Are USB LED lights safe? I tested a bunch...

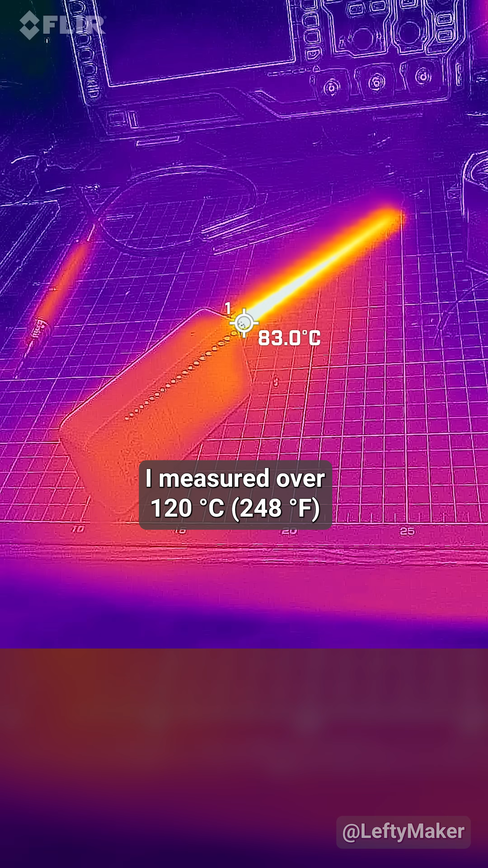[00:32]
On screen: spot 83.0°C
I measured over 120 degrees near the connector, and there is no way I can call this safe.